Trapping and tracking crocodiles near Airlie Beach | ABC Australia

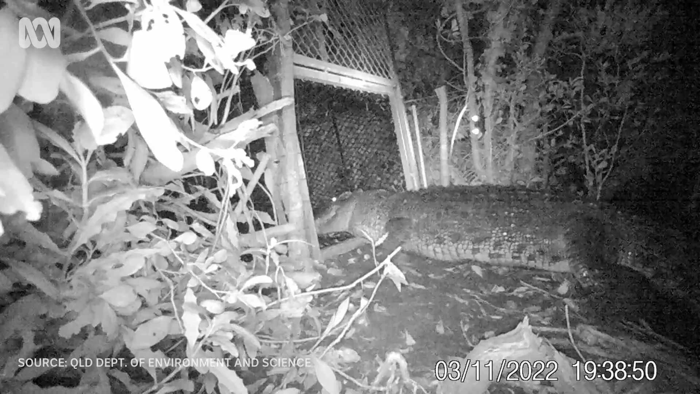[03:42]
We're seeing a bit of a distinct pattern with the four crocs that we've caught so far.